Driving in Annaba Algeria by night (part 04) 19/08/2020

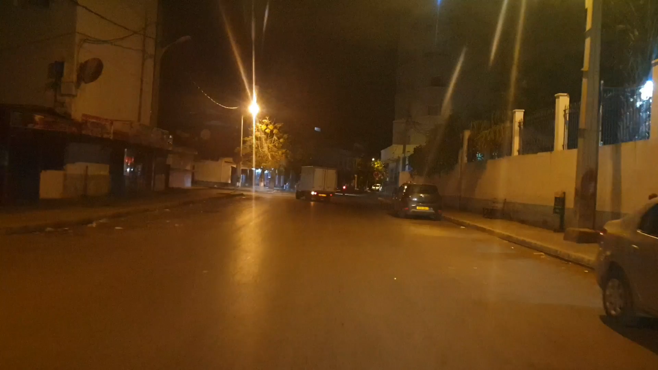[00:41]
وراح نديرو الدورة تاعنا الخفيفة تاع الليل. شنو هو نشوفو حاجة برك ريماركيو بلي كي تخرج من البولفار في عنابة في الليل مابقاش كاين بلايص اخرين، فهمتي؟
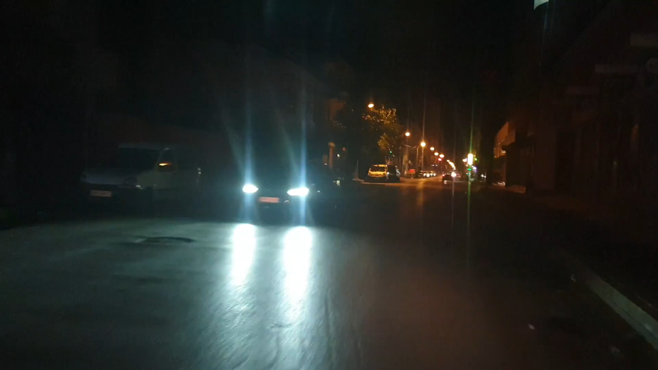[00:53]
بلايص اخرين كلهم سونتر فيل، الدنيا راكدة مكان والو، دوك تشوفو بعينيك الفصل. فوالا انا عادينا جبن تيهود الليل عندنا برك هنا بلاصة وحدة فارغة شفاها، كاين غير جهة البحر برك، مكانش بلاصة وحدة سونتر فيل. سونتر فيل قافل
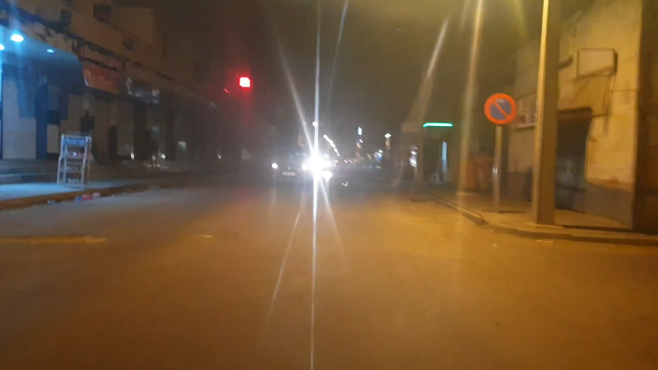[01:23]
واش حبيت، ليزالمون بلايص لخرين البوني فيها شوية موفمون، مي بون ماهيش يعني تاع دورة في الليل. بوني كاين سيدي عاشور وسي فيه شوية موفمون، مي ماهيش تاع الليل.
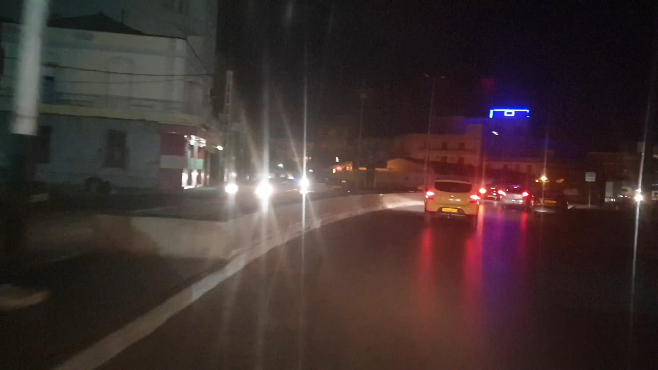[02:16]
بعدها الكام، سونتر كوميرسيال تاع الكام.
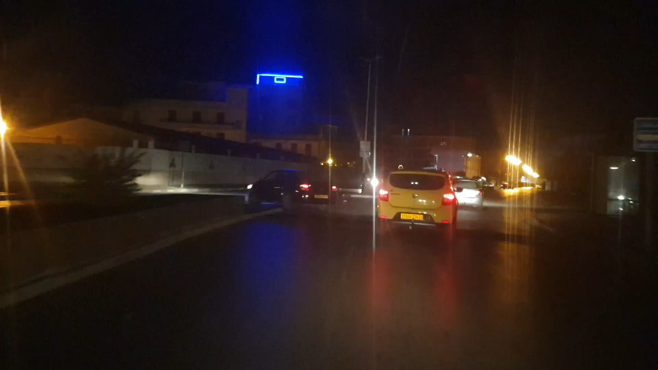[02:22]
دوك تشوفوا كيفاه تبدا تقدم للبحر باش تبدا تلقى شويه موفمون، تلقى شويه الدنيا كاع حيه.
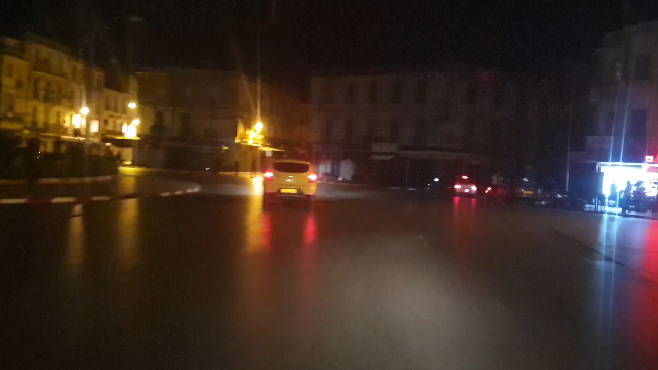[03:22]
شو السونتر في الكيفة كان والو، الدنيا واحد
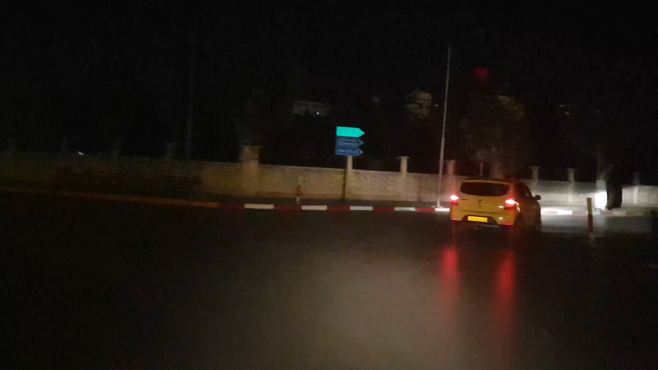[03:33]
بدنا نخرجوا على شو اسمه جرس اسطنبولي.
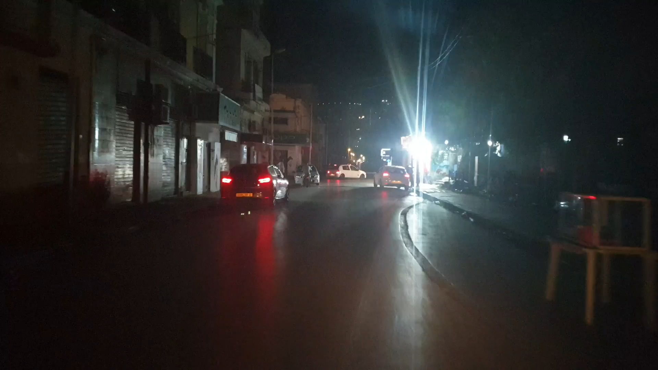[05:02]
الدنيا ظلامس ما تشوف حد شي.
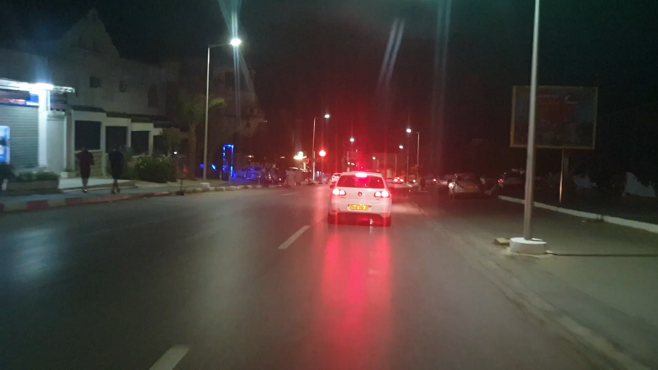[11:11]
تبدا توصل لجهه البحر تبدا تشم ريحه الحياه. الناس ملمومين غاشي كذا، الناس قاعده في الرمل، الناس فهمتي حتى الله غير سامحوني دوك ندير لكم كاش نهار نعاود نصورها بي هيا.